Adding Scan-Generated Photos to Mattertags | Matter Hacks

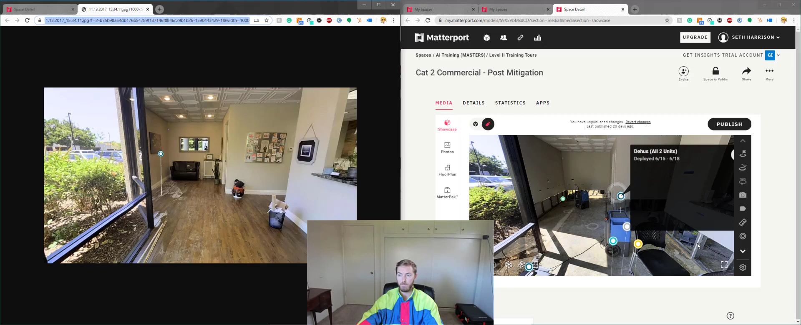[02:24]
And I'm going to come over to the MatterTags in my post-mitigation. I'm going to put, I'm going to add a MatterTag here. I'm going to say pre-mit pick. And then I'm going to come to the media link here.